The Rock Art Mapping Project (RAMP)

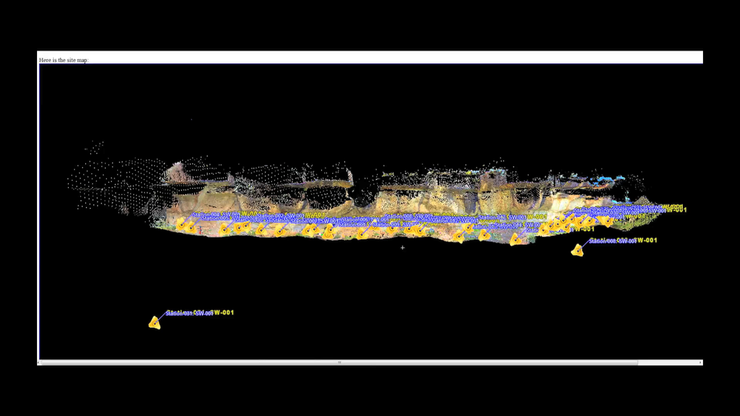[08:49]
All the yellow triangles show where individual scans were taken.
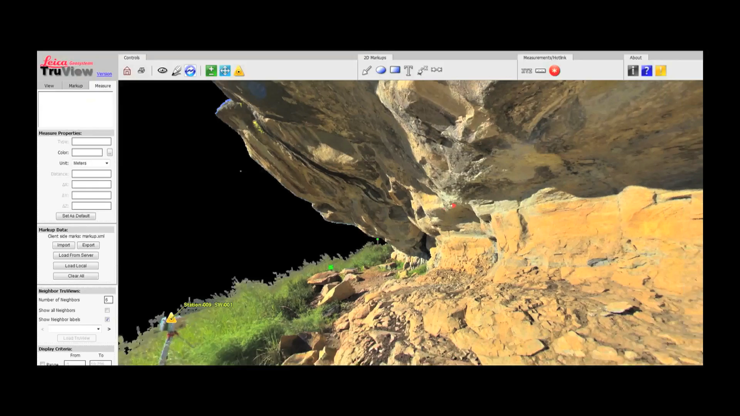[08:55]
If you click on any of the scanned stations, you will be able to view the scanned data.
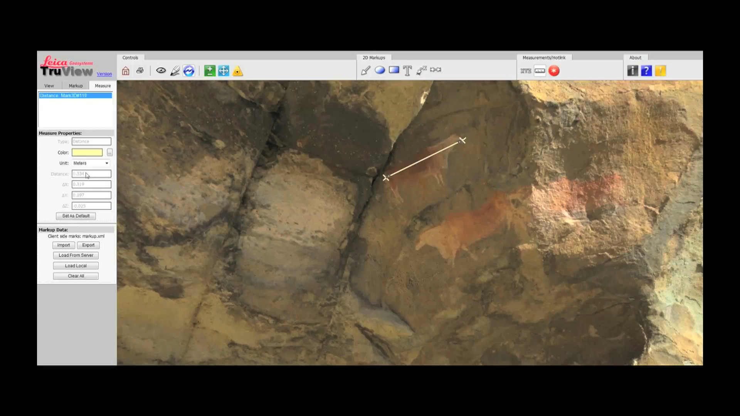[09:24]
Using the measure, you can take accurate measurements of the paintings or any other features in the scan.